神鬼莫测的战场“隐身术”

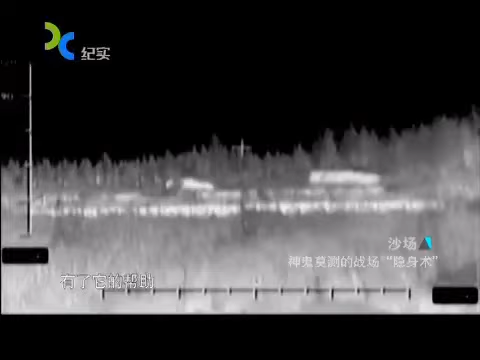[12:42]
它的帮助只需轻松按一下按键坦克战车等大型装备就能躲避敌方的夜视镜以及热能侦测设备的探测而在敌方的红外
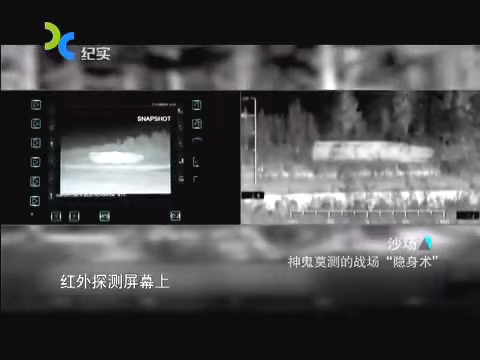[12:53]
探测屏幕上只能看到一辆小汽车或者一团空气从而扰乱对